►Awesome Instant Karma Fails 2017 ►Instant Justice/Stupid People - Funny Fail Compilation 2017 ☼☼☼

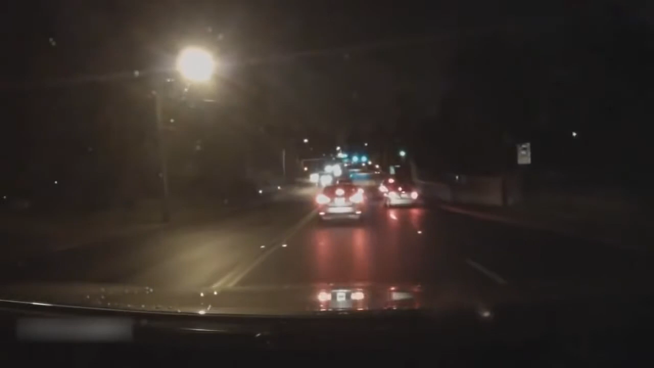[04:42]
There was a crunch. Yeah, there was a crunch. There was a crunch. Because there's four-way flashers and steam. Oh, there's another crunch right there. He took off? Call 911. Call 911. Call 911. I got it. Ted. It's okay. Yeah, it is. He's crashed right there.